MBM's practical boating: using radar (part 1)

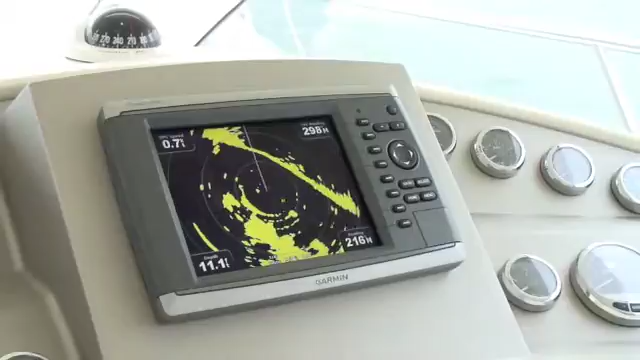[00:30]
All of the functions we're going to be talking about today can be found on all modern radars but the way you access them might be a little bit different.
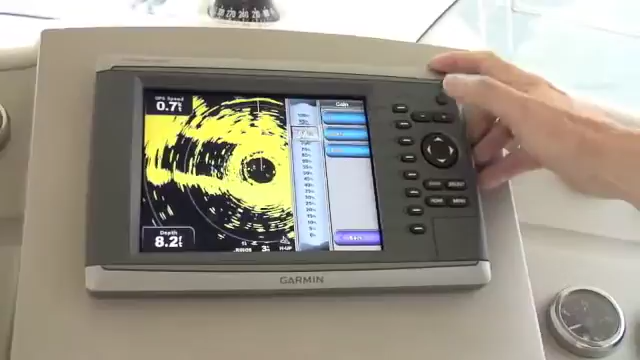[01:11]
Ok so we're on automatic and if you increase the gain on this set you'll see that you start to get more returns coming in. Things that actually might not necessarily be there and they're obliterating genuine targets so you can't actually see the things you want to see.
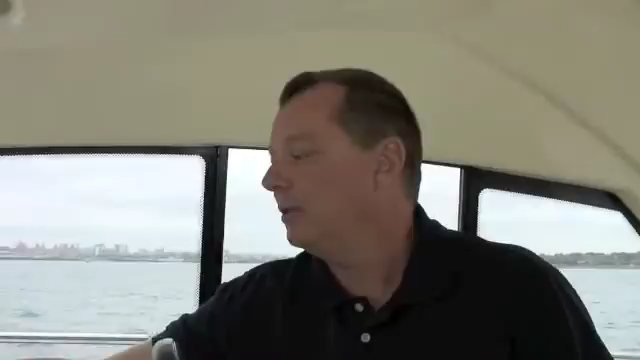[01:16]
And equally if you come down from automatic you'll start to lose genuine targets to the
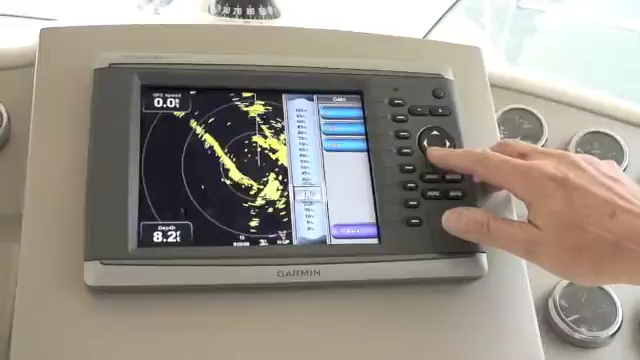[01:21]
point where right at the bottom even though we're in Southampton Water full of ships and
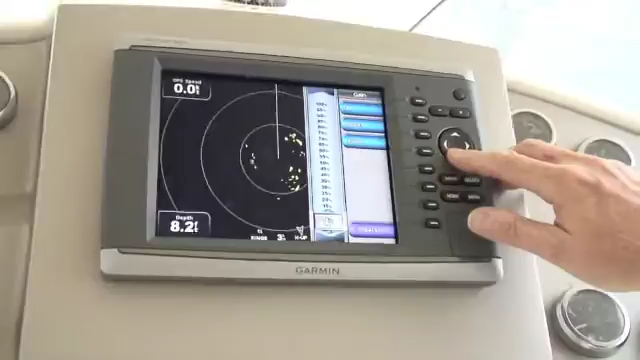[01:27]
dockyards there's pretty much nothing left on the screen.
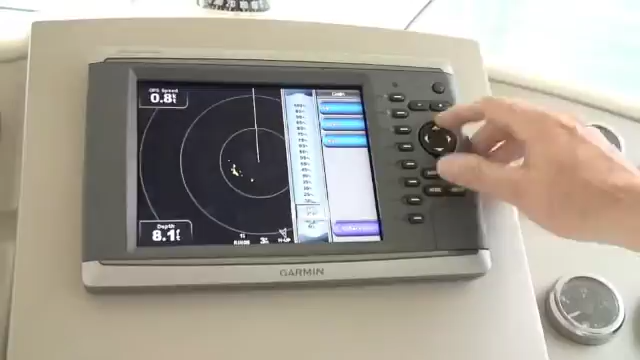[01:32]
So you need to just bring it up and just keep going up a couple of degrees at a time until you start to feel that the picture represents what you should be seeing.
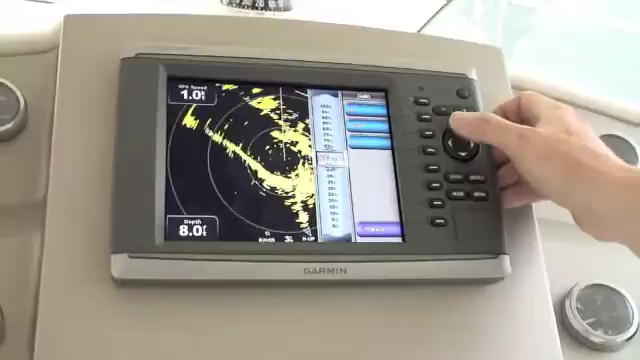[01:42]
As I say automatic works most of the time but sometimes you just might need to add or take a couple of degrees off just to give yourself a slightly clearer picture. That's it.
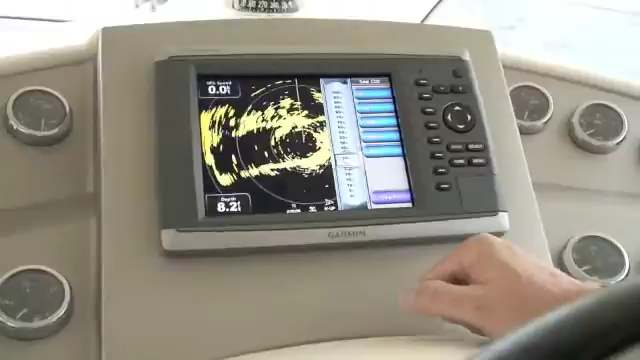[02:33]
And you just keep going up and down through the range until you lose all of the returns that you're going to have around your boat obliterating any possible targets that are close by.
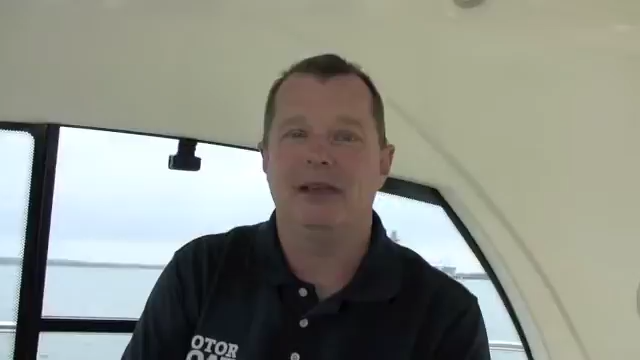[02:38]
Rain clutter is the returns that you get from, as the name implies, from rain.
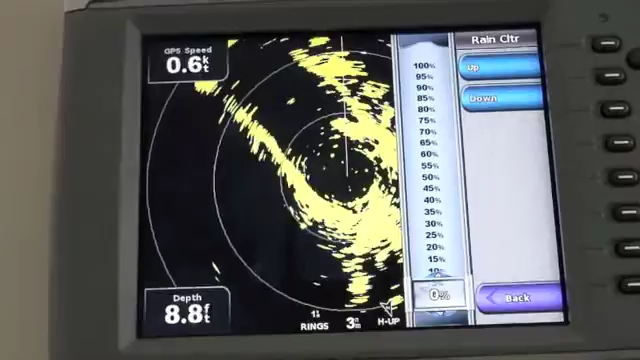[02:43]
Individual drops of rain will not really provide a return but when you've got lots of them together in a heavy downpour you can get a very significant return on your radar screen and that return can actually hide genuine targets underneath.
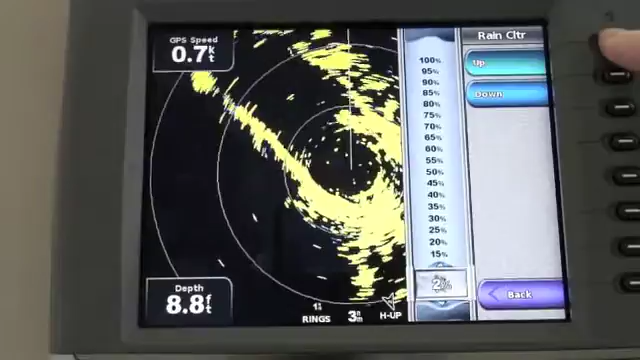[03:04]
Rain clutter is usually set to zero when there's no rain around and if you do find yourself with a large target on the screen that you suspect is rain you gradually increase it until it disappears and that way if there is any genuine targets underneath that rain cloud you'll be able to see you.